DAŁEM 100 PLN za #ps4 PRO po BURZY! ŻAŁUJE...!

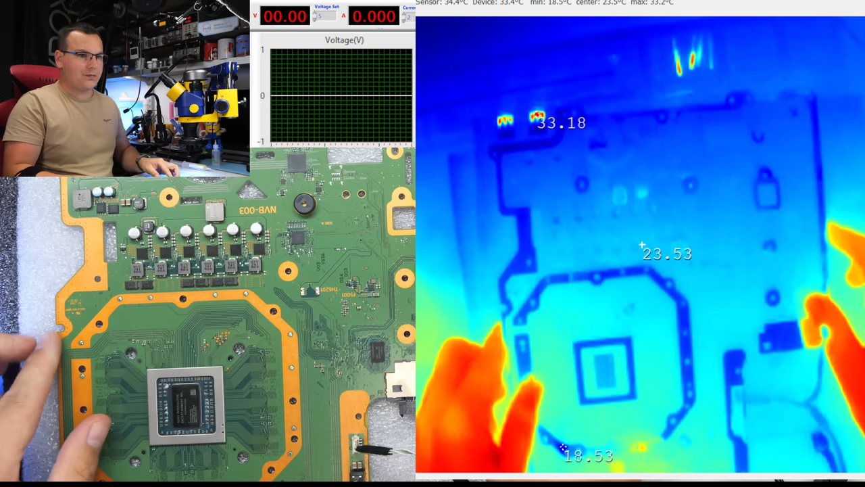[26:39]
Teraz się zastanawiam, poczekajcie. 5 V to wszystko. Cyk, cyk, cyk. I zasilacz. Korat. Puszczamy zasilanie. 3, 2, 1, go. I zobaczcie, płyta pobiera 80 mA i stoi w miejscu. Nie podoba mi się ten stan rzeczy. Myślę, że jak odwrócimy płytę, to będzie się PCH nagrzewał.
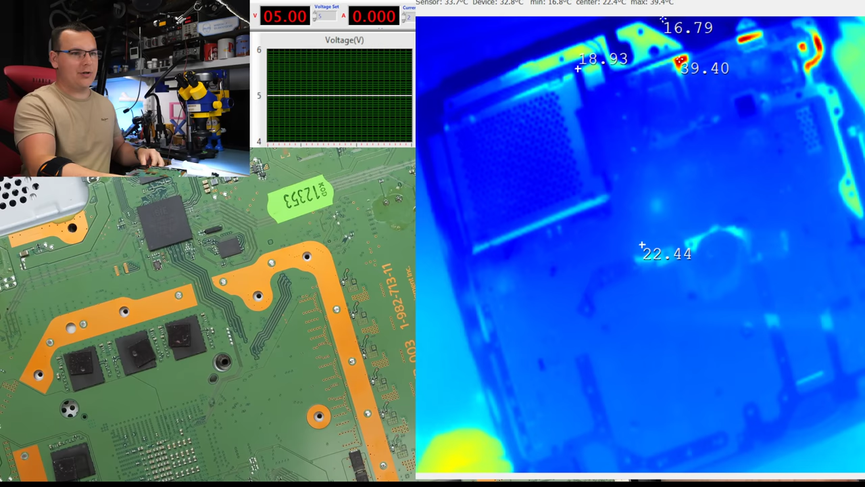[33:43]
No niestety, niestety, ale no nie jest kolorowo. Szkoda. Pika na eject, na power nie. Lipa.
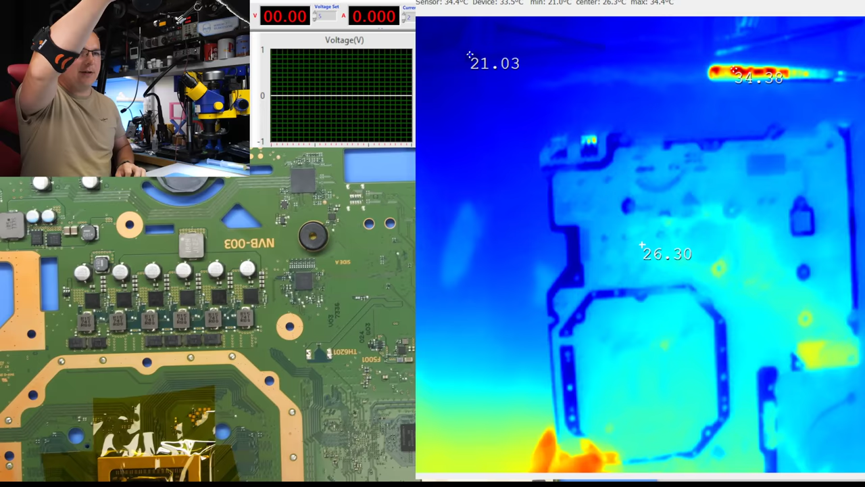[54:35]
On screen: max 34.4°C, min 21.0°C
Nie dzisiaj, nie przy tym materiale, chcę to pociągnąć do końca. Puszczamy jeszcze raz zasilanie. O! A, dobra, kabelki się gdzieś musiały tutaj zewrzeć, bo coś tutaj...
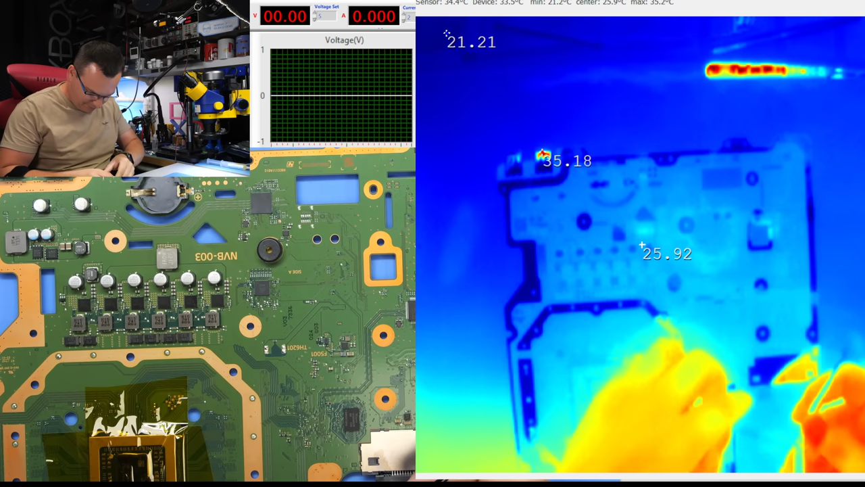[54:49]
Nie wiem gdzie, nie wiem jak, ale już nie ma zwarcia. Patrzcie na środek ekranu u góry. Jeszcze raz puszczam zasilanie. 18 mA pobiera.
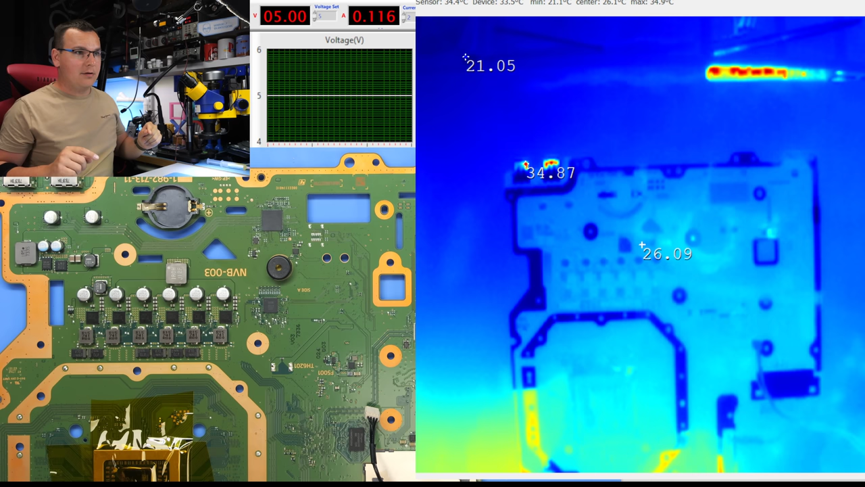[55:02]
116 i pytanie, czy zejdzie w dół. 92, 0,23. Jest dobrze, dobra.